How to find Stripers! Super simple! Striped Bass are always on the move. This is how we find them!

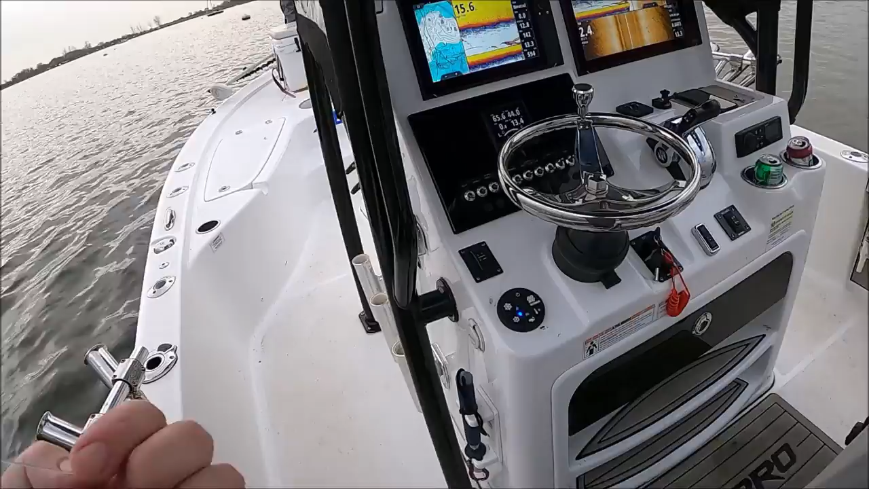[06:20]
They're stacked. Lots of fish around. They're stacked. Oh, nice.
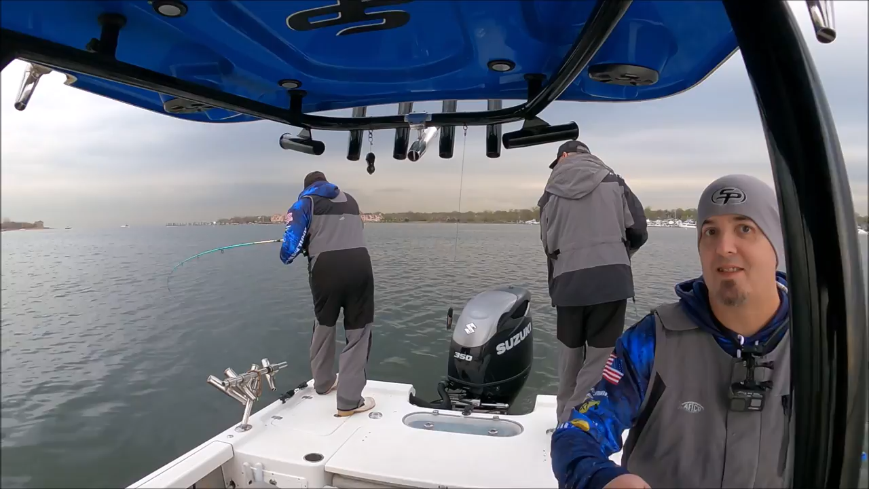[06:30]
I was just about to say, they're stacked. Stacked. Hit right the boat. Give that little cutie. Yeah.
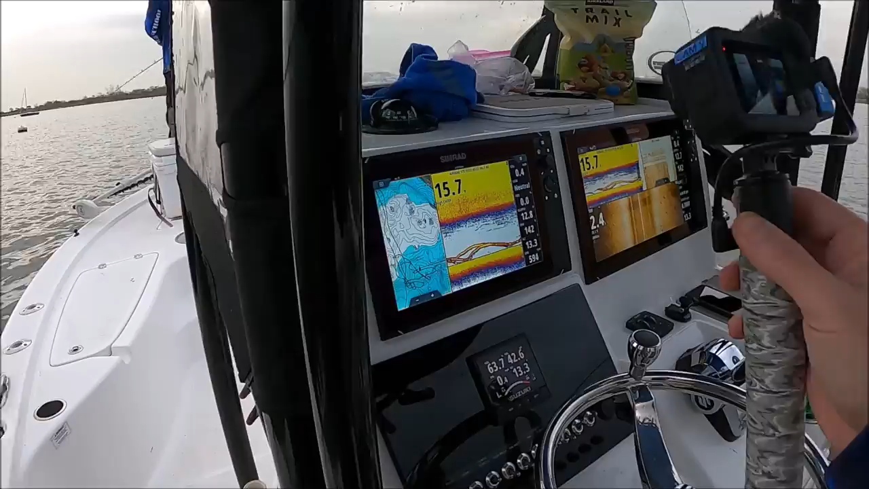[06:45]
That's what a stack of fish looks like right there.
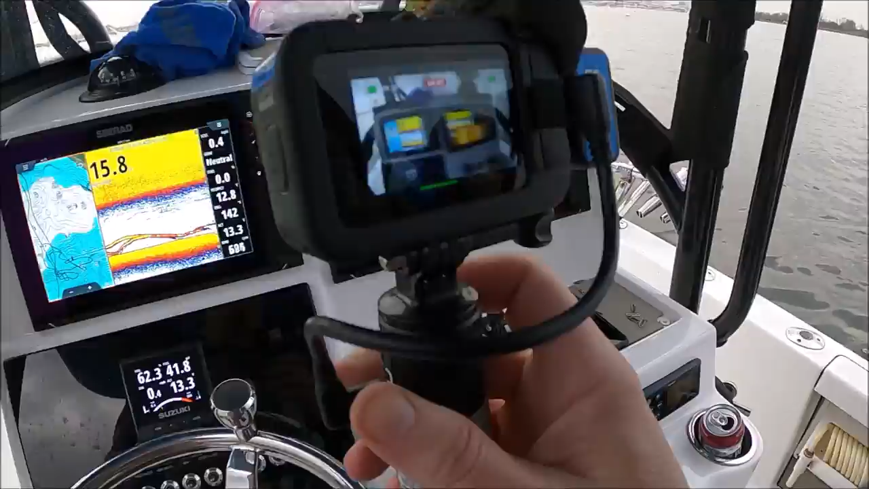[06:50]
Ah, they're so cute. Look at that. Woo!
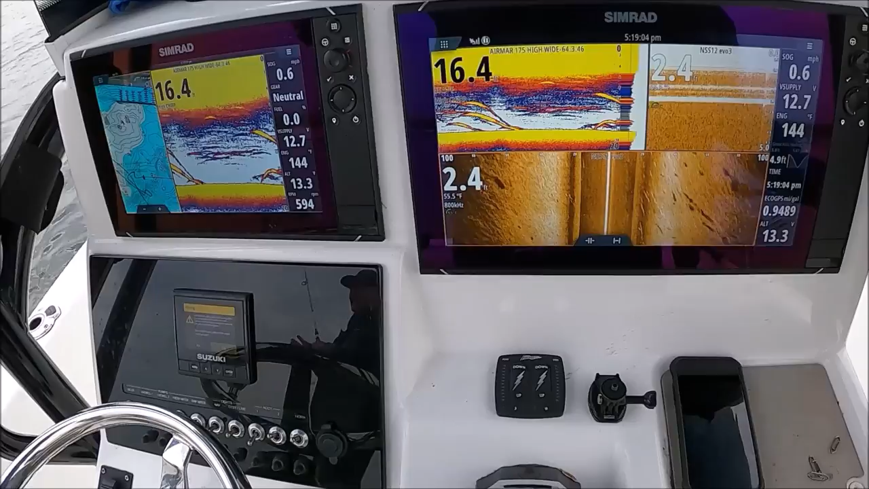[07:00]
Wow! Look at all them chickens.
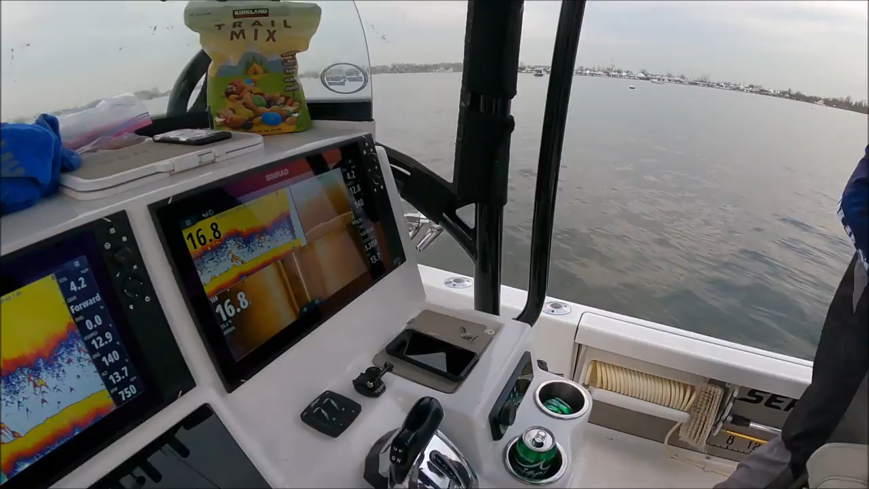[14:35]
You see all the shadows here in side scan? These are the stripers.
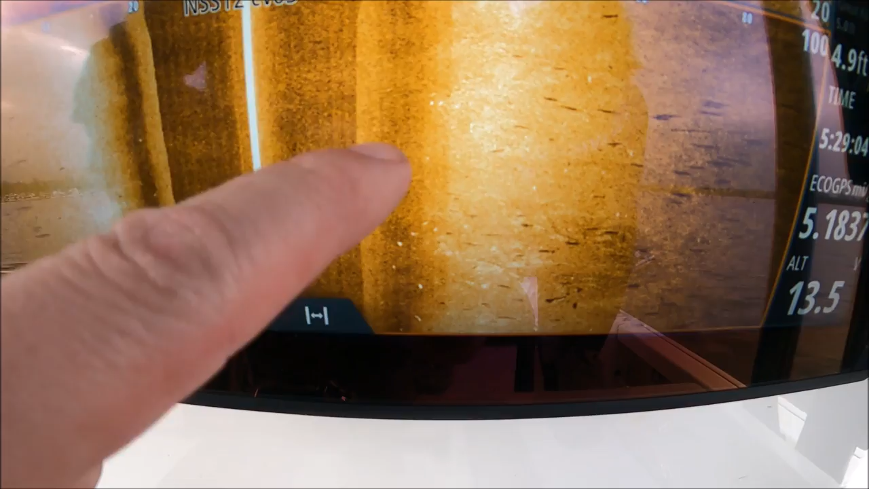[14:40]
These are all small. And those are the shadows. When the return is that far from the shadow, it means the fish is high up in the water column.
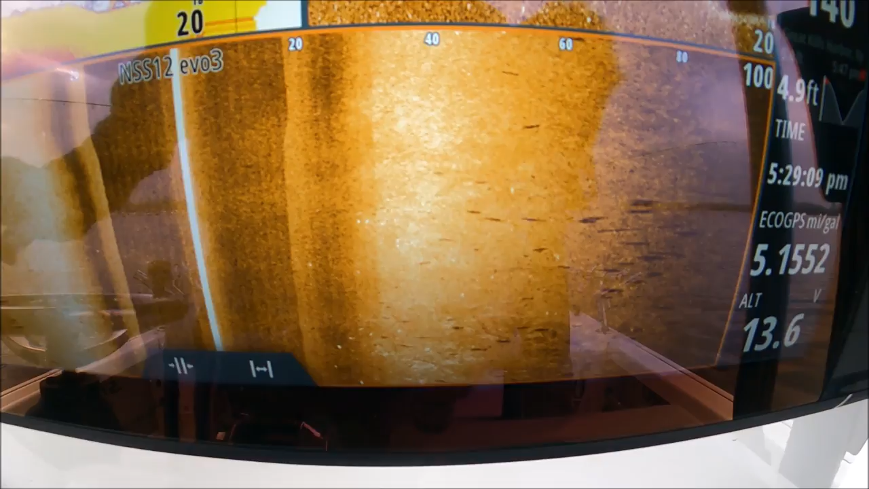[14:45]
In this case, they're all the way through the water column, but I like that when you see them up here.
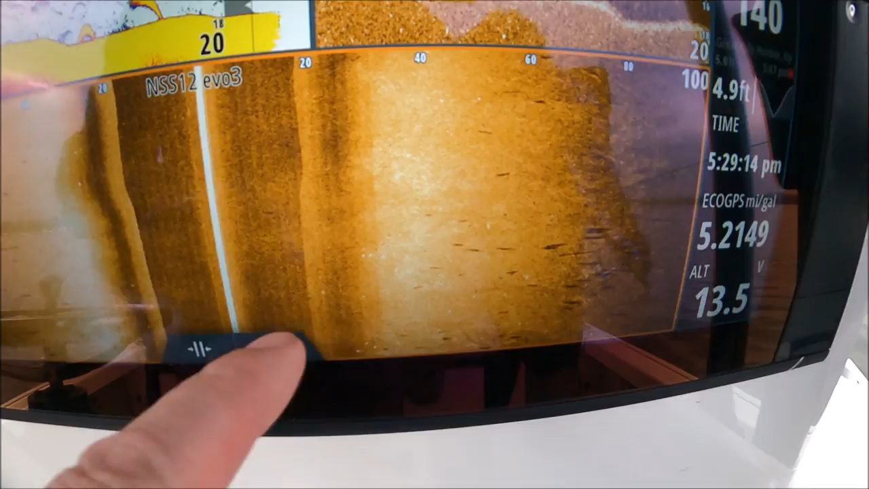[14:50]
It means they're looking, they're feeding, they're eating probably.
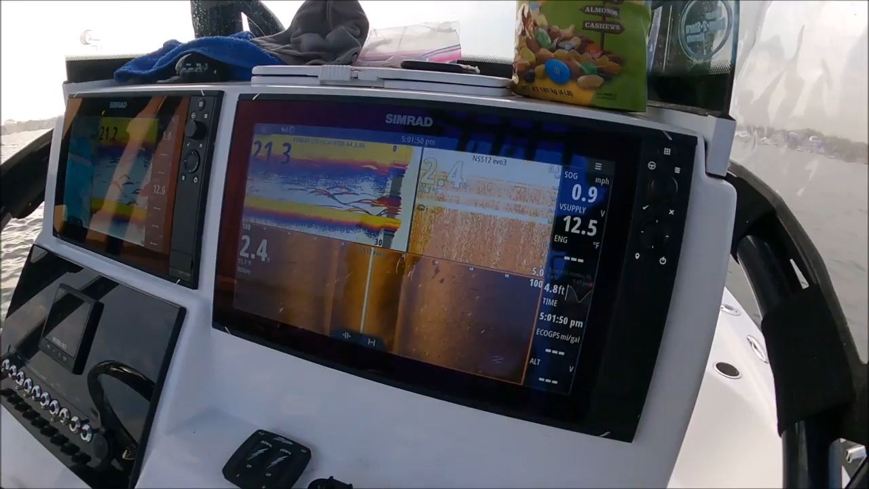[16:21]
On screen: speed 0.9 mph
It is. It's a new name, prototype. Wow, look at him, dude.
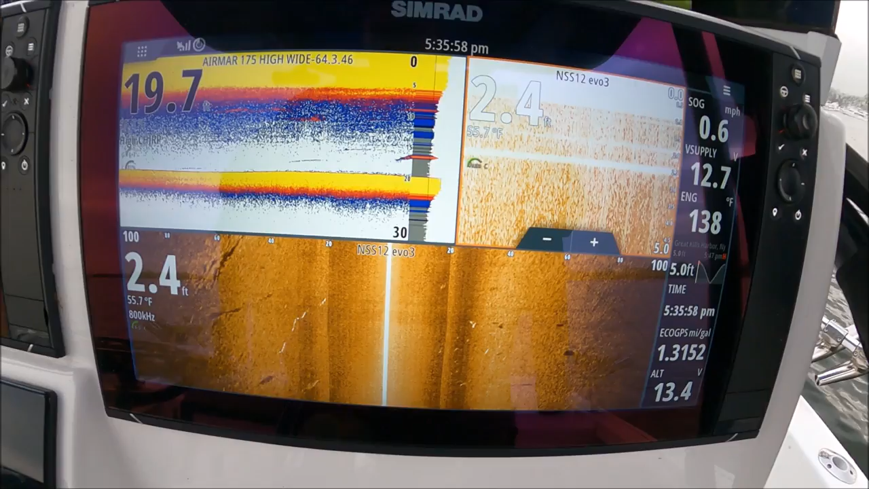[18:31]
On screen: water 55.7°F, speed 0.6 mph
Very high in the water column, but they're also on the bottom as well.
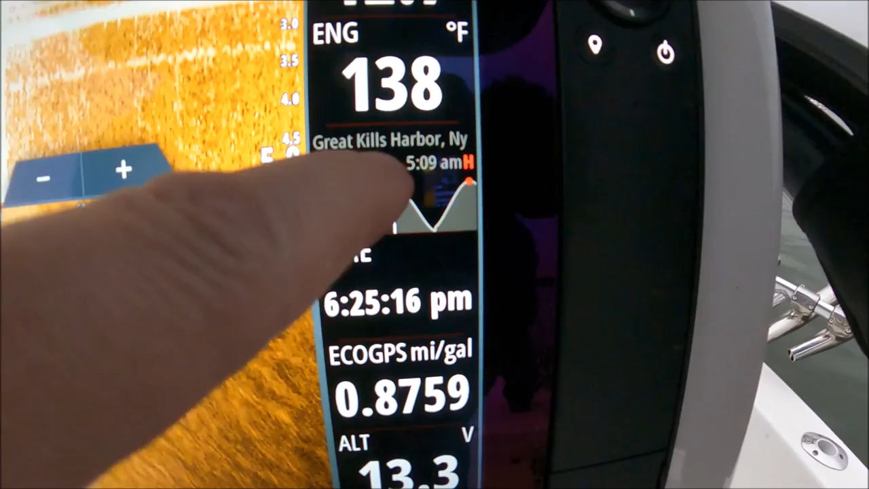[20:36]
You can see they're dead high. And we're still marking fish, but they're way spread out now.
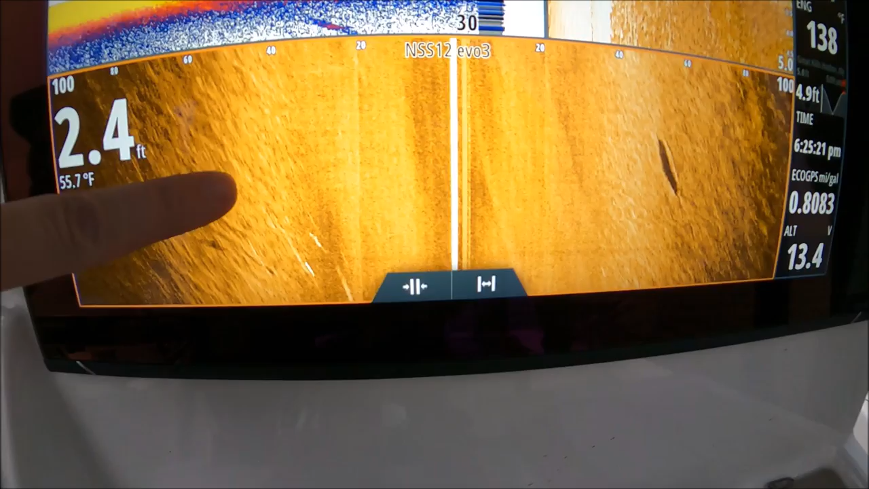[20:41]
On screen: depth 2.4 ft, water 55.7°F
You can see how spread out they are. You know, they're not all grouped up like they were. You can see this is, you know, Lots of feet of drifting to mark these,
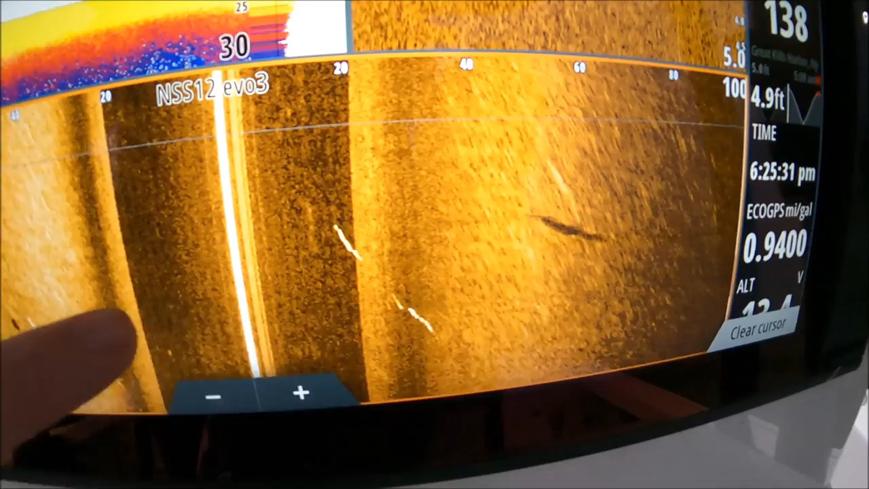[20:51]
where before they were just all peppered all over the screen.